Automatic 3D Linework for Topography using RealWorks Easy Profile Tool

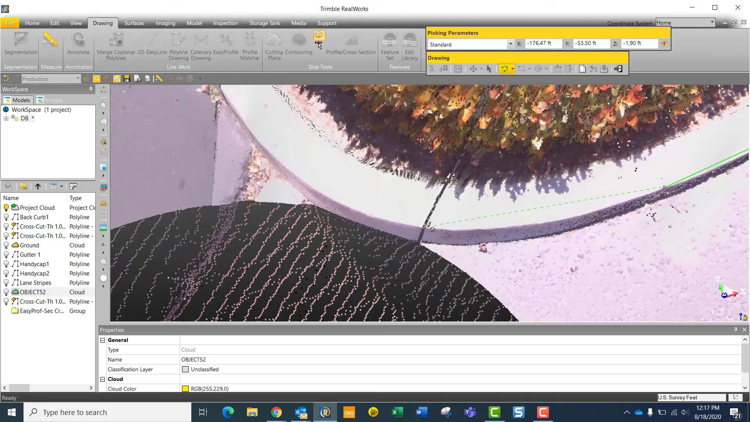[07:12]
Get a view more adjacent to the screen to make sure that we are selecting the appropriate location on the point cloud.
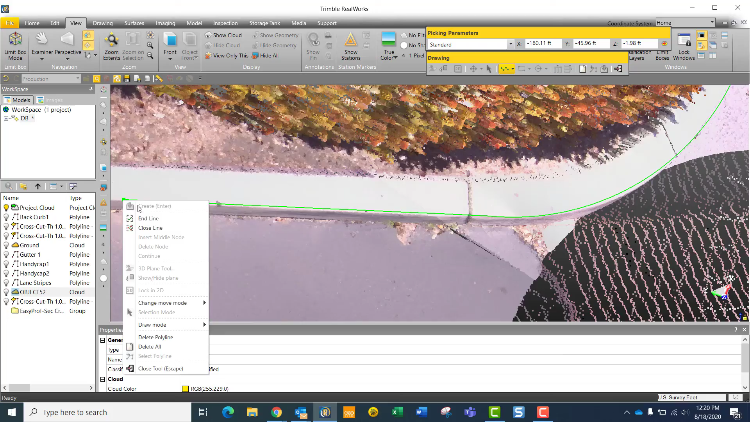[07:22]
And then end the line.
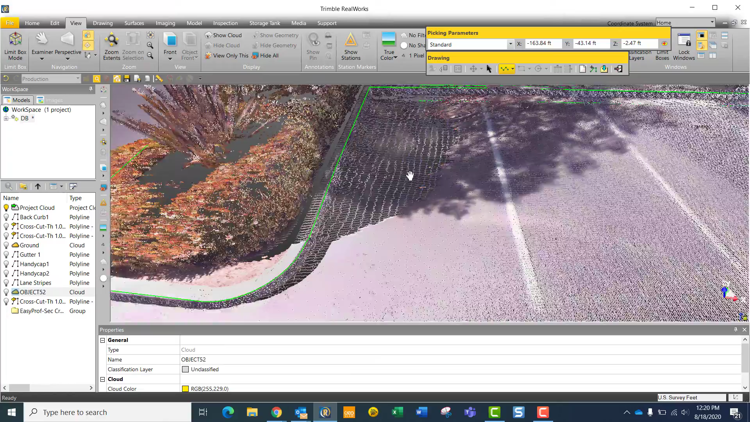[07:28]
And it will be the same process for these other break lines here as well, too.
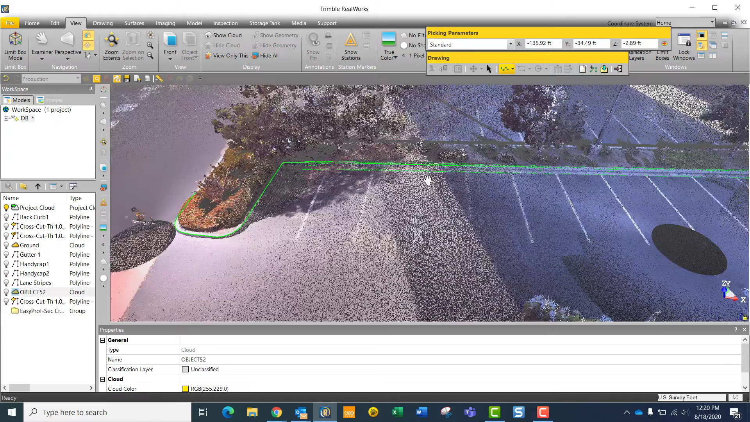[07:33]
And now what we want to do is focus just
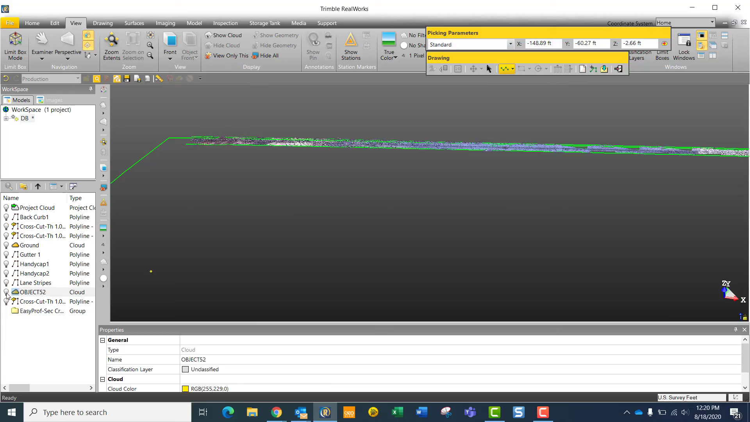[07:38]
on these lane stripes here.
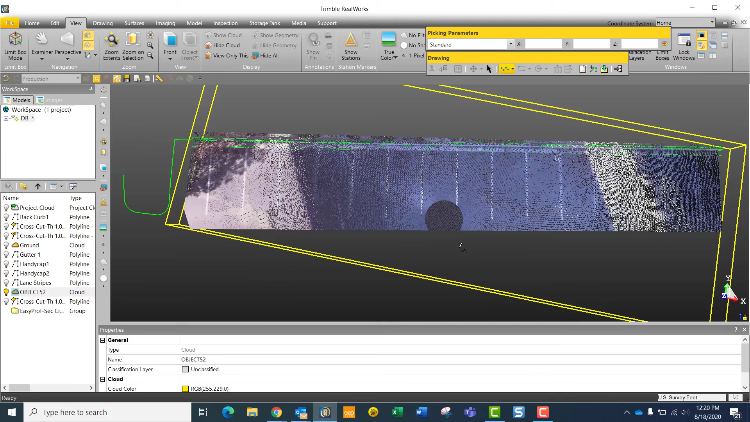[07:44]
So now I'm going to get a view just of this object here. I'm going to close out of the current drawing tool.
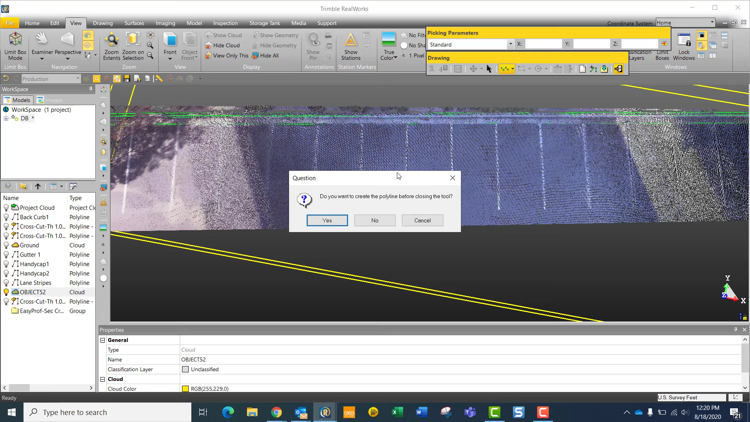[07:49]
I'm going to open up my drawing tool once more to
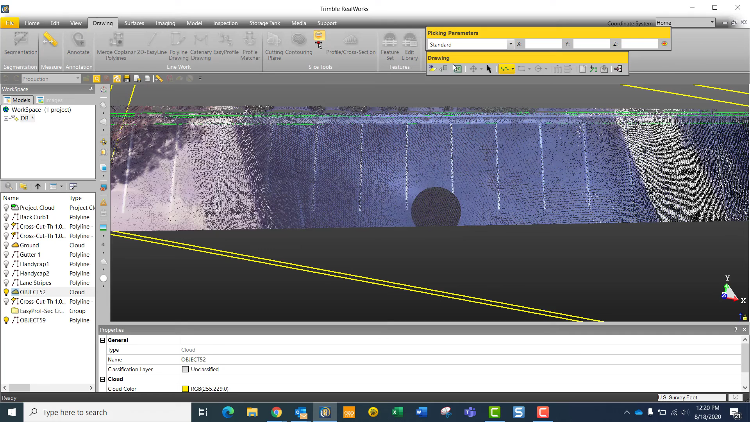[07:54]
create a new 3D plane by selecting three points on this area that I want to work within. And as I move my third point over the point cloud,
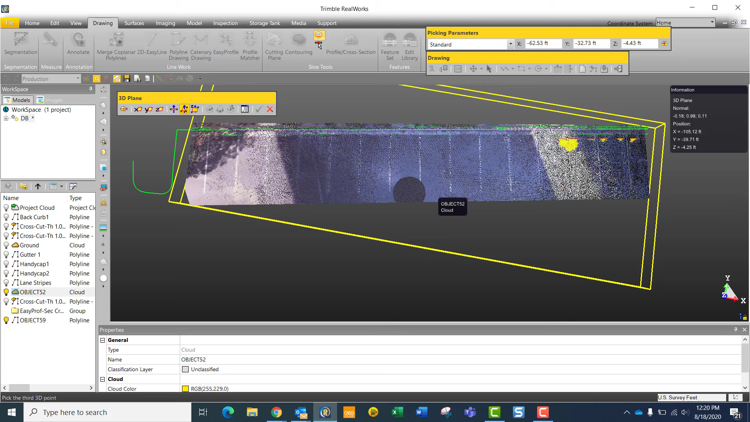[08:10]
I can see where my drawing plane or drawing canvas is going to be located within the point cloud. So I can select that, check it in. And then I can zoom in to my drawing surface.
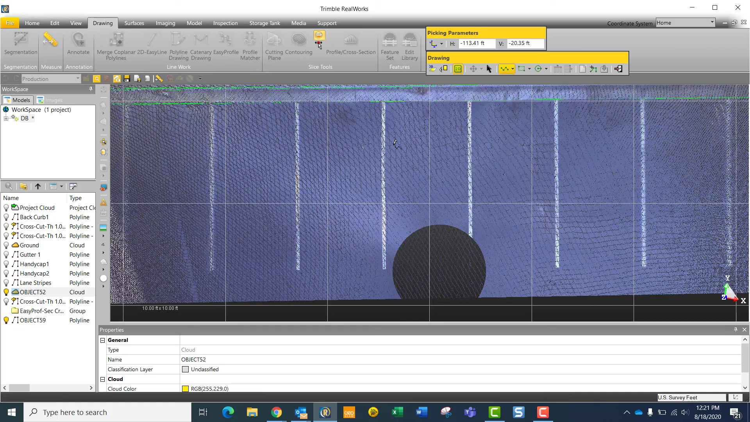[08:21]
Now, if I'm focusing on one of these lane stripes here, again, I have the option of different views.
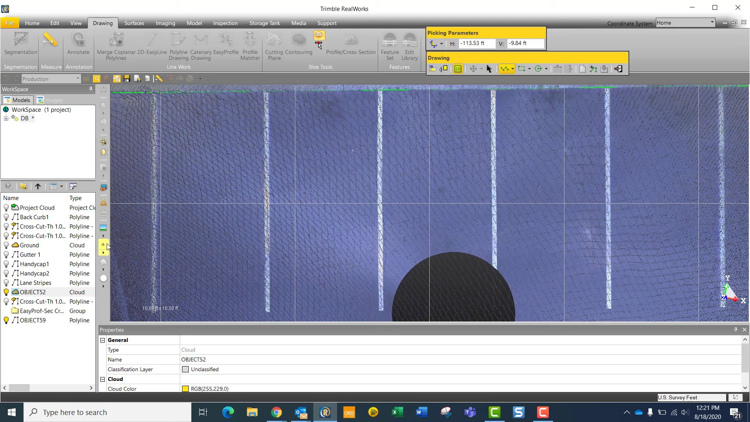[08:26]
So I can go into my color coded intensity mapping or back to my
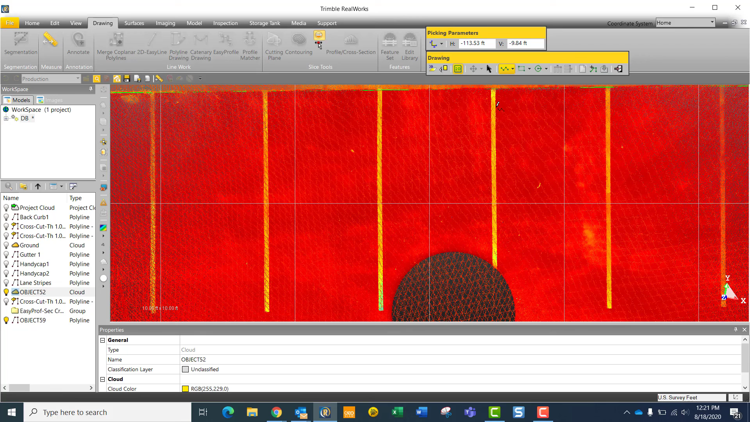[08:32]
colors from true colors and then draw triangles defining two points.
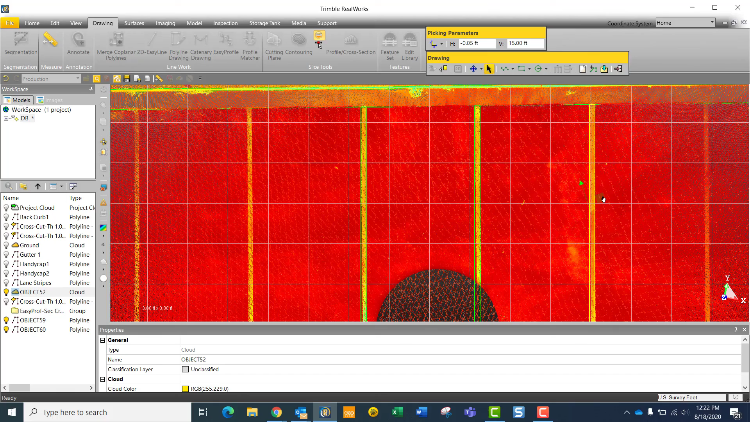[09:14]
Copy again and move to the next location. Copy again. Slide down your point cloud.
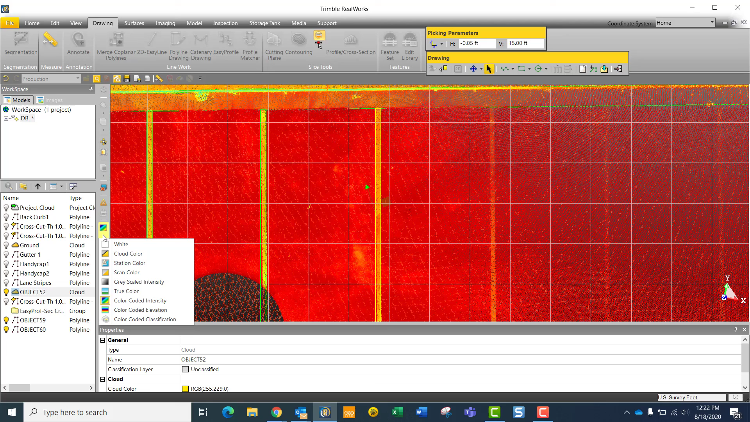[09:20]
Again, this is the advantage of utilizing different viewing modes for your point cloud because now you can go to true color again to actually see these other lane stripes that may be difficult to view through color coded intensity mapping. So I'll just copy one more. Slide it down. And you get the point. We can create this object here.
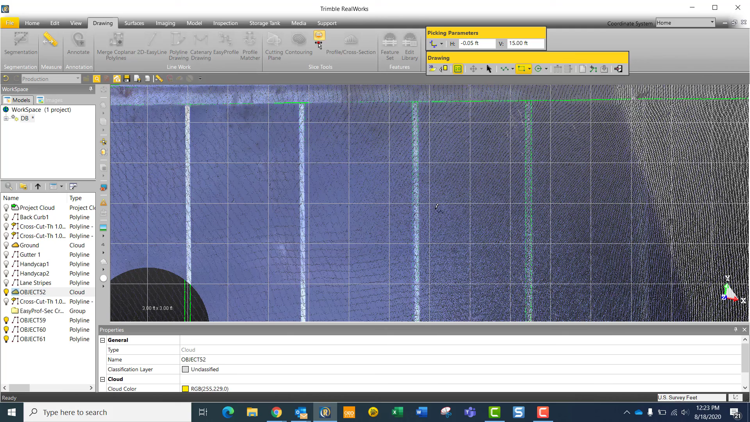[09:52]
And move on. So once you create the object,
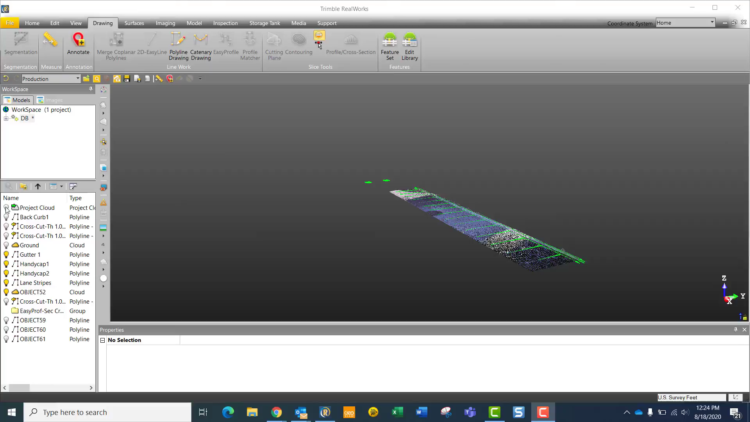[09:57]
now I simply come in here and turn on the entire point cloud to once again visually QAQC my work.
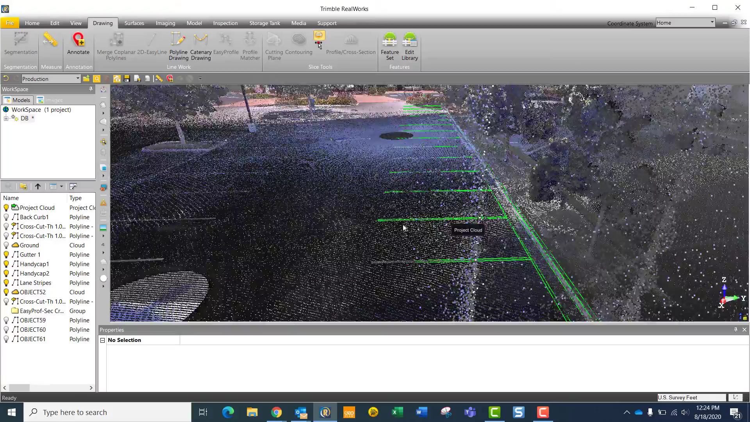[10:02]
So we can navigate through the point cloud. So we can navigate through the point cloud.
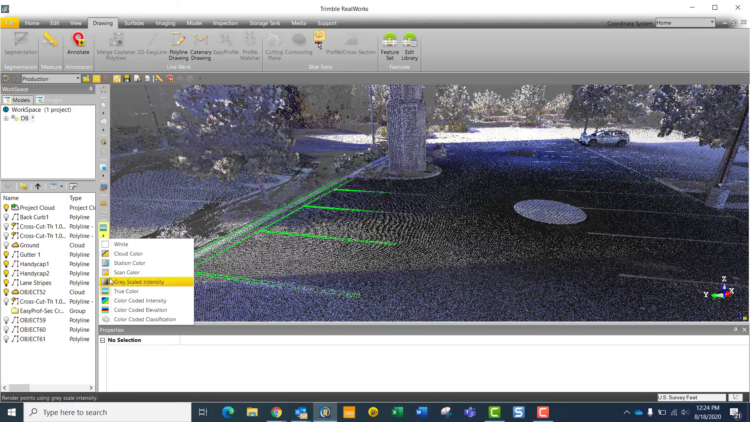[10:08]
We can switch again to color coded intensity if you like.
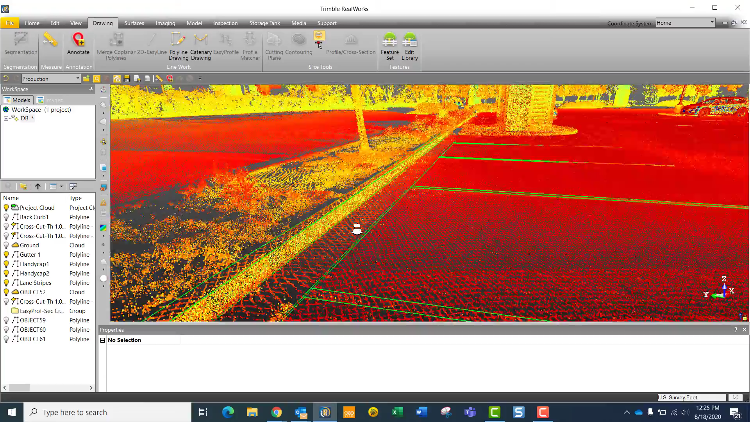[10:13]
And just fly through the point cloud to QAQC your work.
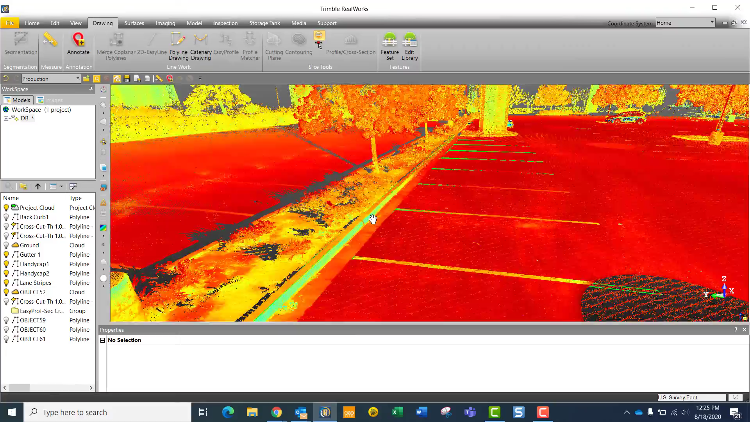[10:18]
And again, you can switch to whatever viewing mode that you would like that
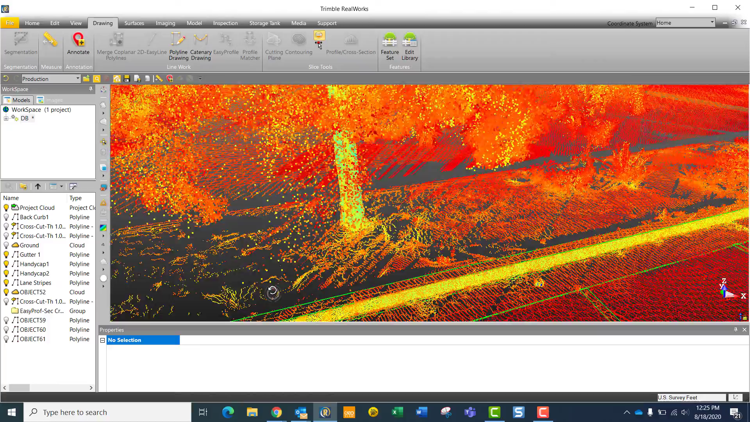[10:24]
you prefer to investigate your work.
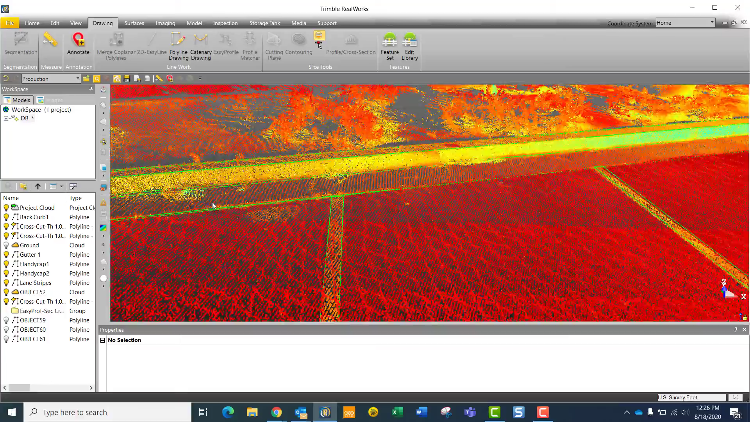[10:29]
And as you fly through the point cloud to visually QAQC your work, you can, of course, choose which other of the viewing options that you would like.